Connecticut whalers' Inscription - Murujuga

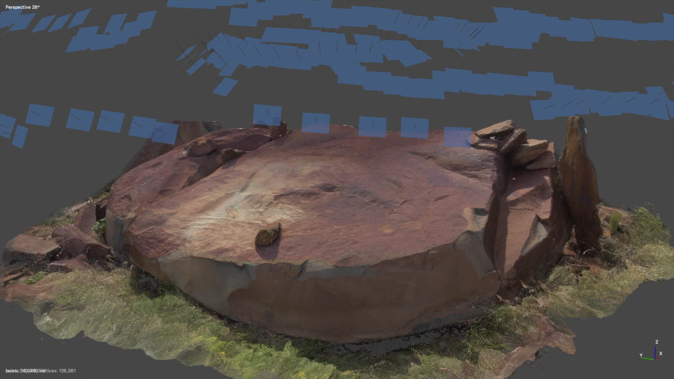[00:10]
As part of the documentation of this important finding we thought it was important to capture its landscape context as well as the fine detail of the techniques that have been used to create both the inscription and the Aboriginal engraving.
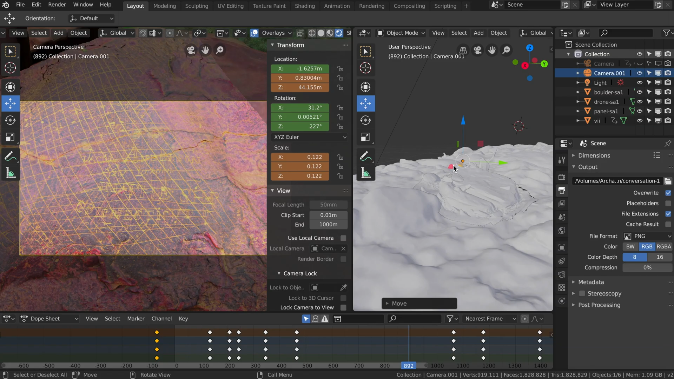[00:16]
In the field we used the drone as well as the normal digital SLR camera.